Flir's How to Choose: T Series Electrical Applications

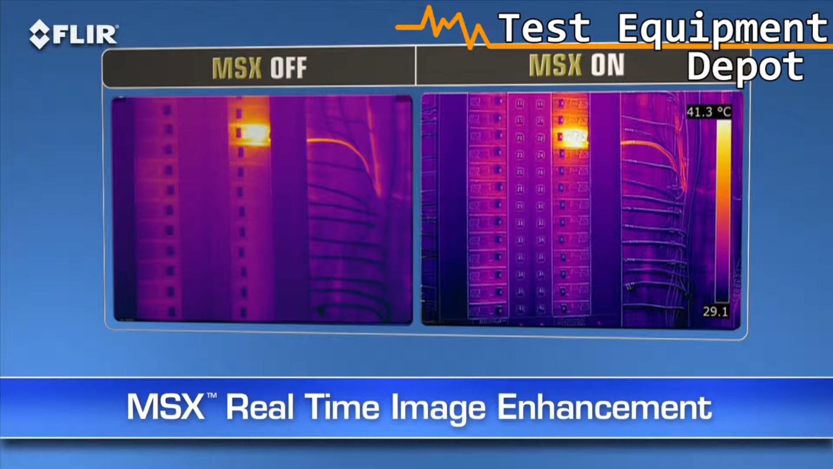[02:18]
On screen: scale top 41.3°C
MSX images are also fully radiometric, so you can import, adjust,
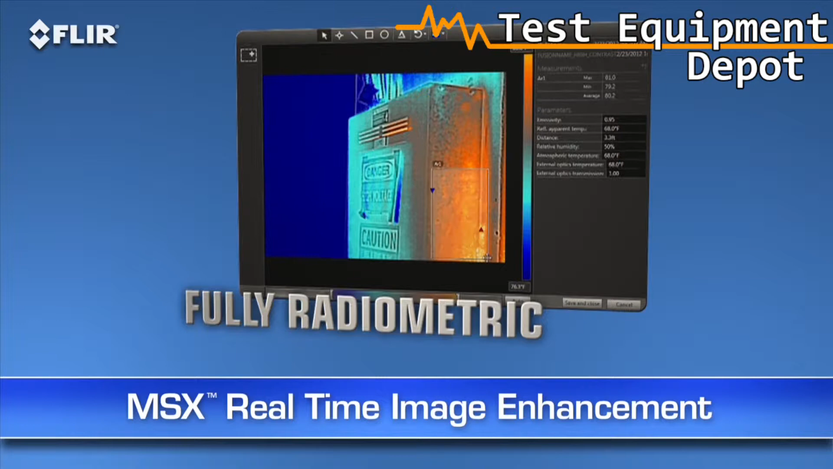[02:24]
and analyze them later with FLIR Tools software on your PC, Mac, or mobile device. Speaking of mobile, every T-Series camera features Wi-Fi communication,
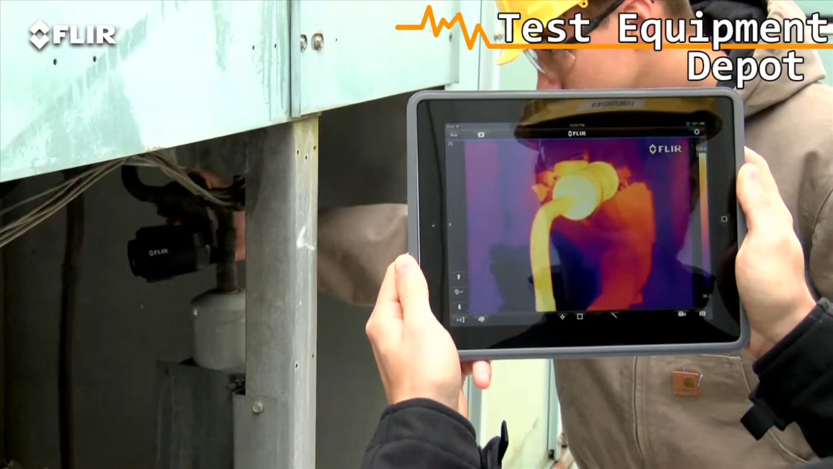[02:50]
You can import and analyze stored JPEGs with the app, too,
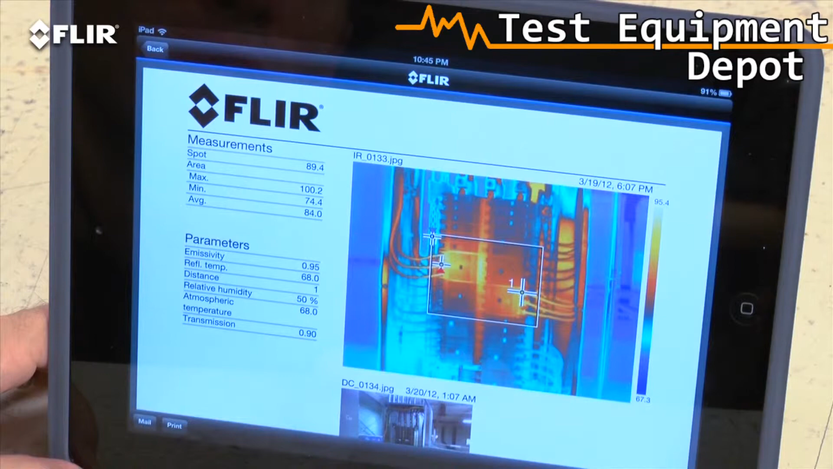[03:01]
T-Series also has Bluetooth that talks to X-Tech meter link tools.
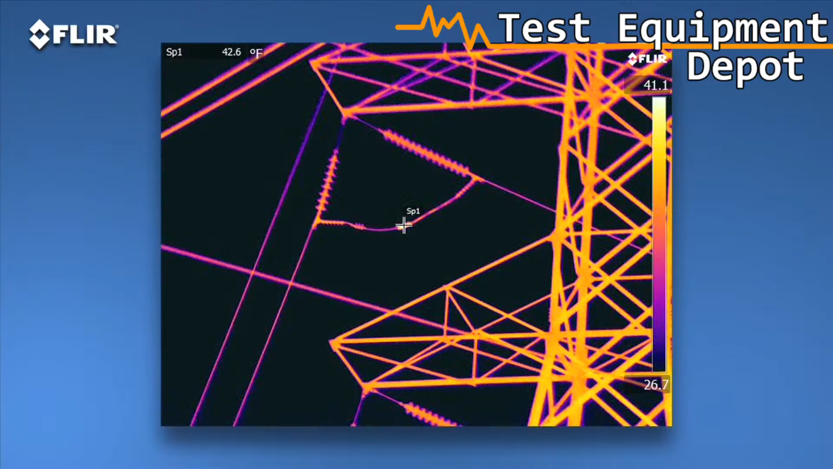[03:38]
As you can see, the images are stunning.
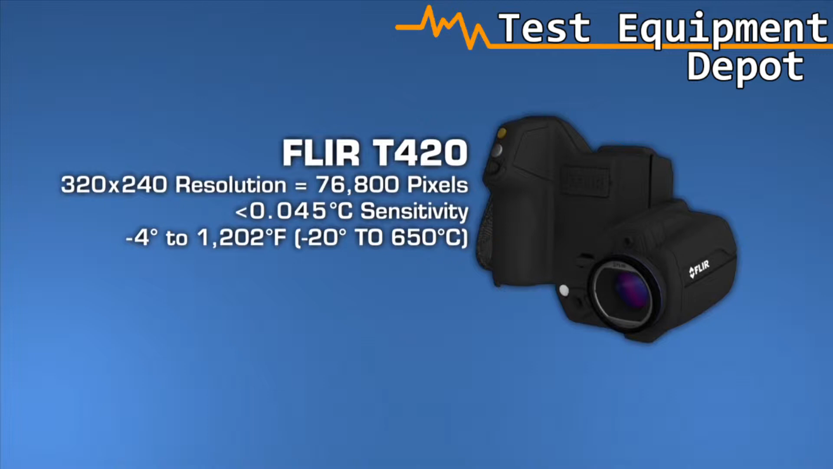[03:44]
T-Series cameras also offer the broadest temperature ranges, up to 2,000 Celsius with the T640. Sensitivity also increases as you move up each model. This helps you see subtler temperature rises. Important stuff when just fractions of degrees can matter. Now what you'll need depends on how hot the components you're looking at typically get, as well as their size and distance.
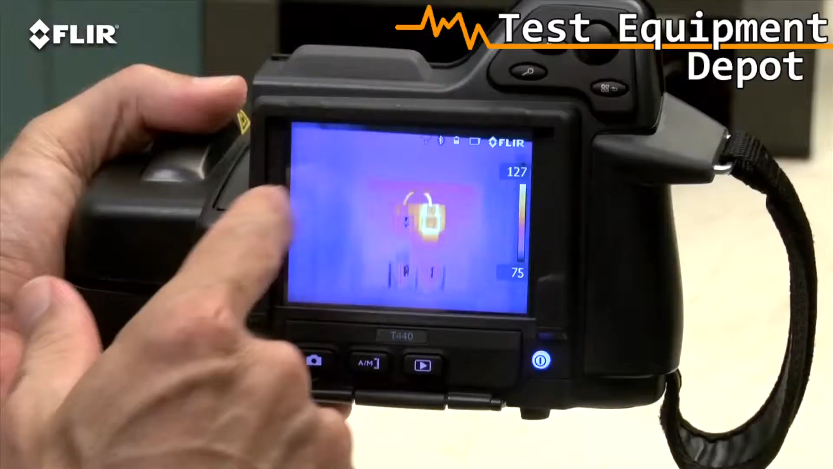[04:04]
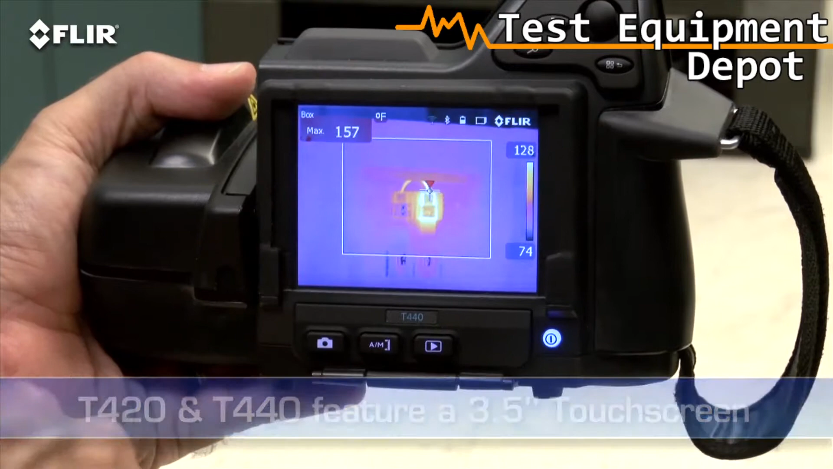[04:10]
On screen: max 157°F
T620s and 640s feature an even larger 4.3-inch LCD.
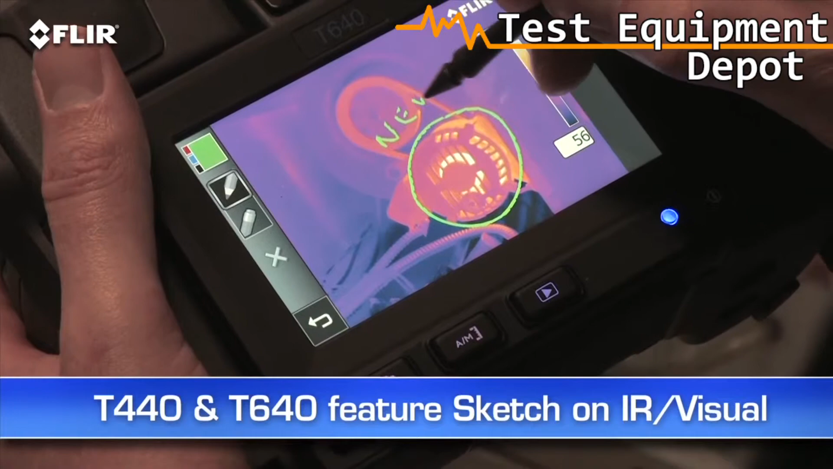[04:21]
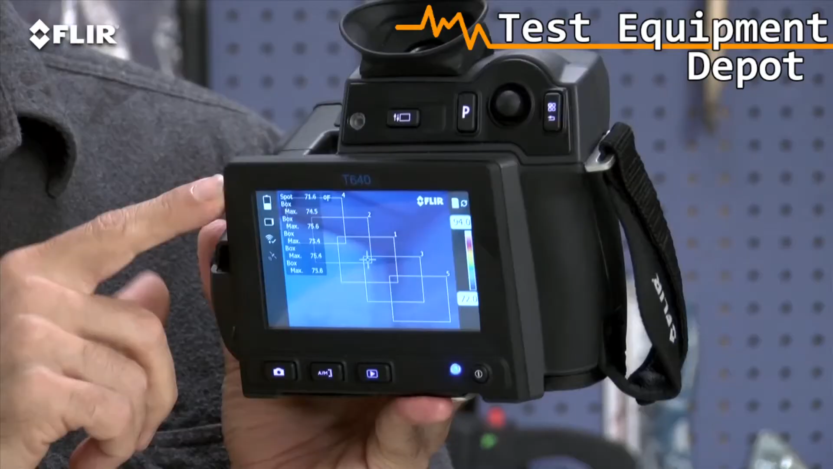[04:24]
Now in addition to the big display, the T640 also features a viewfinder,